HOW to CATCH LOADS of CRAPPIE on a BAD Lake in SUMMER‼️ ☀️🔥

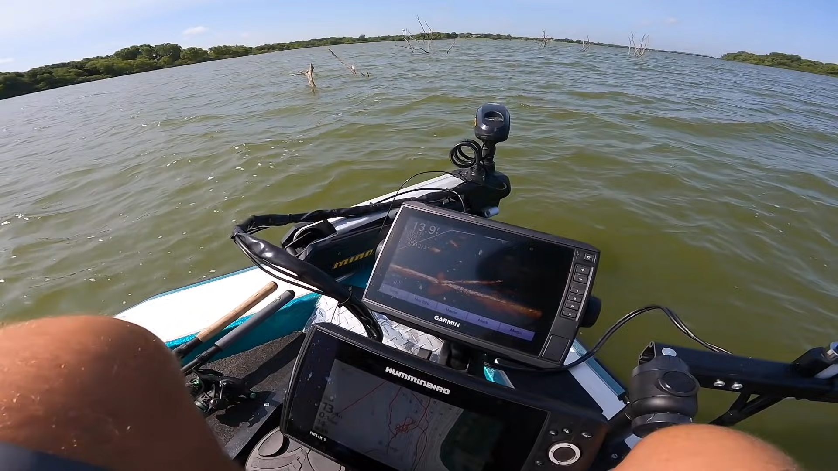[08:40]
I'm gonna try to get this camera as close as I can. So we got a 30-foot laydown right here, okay? It's right in front of us. Now if you notice, there's the laydown, then there's a branch that goes down, and in the fork of that branch, in 14 foot of water, we got crappie. And I'm gonna tell you right now, there's probably 10 or 12 of them in that fork, and from the looks of them, they're big girls.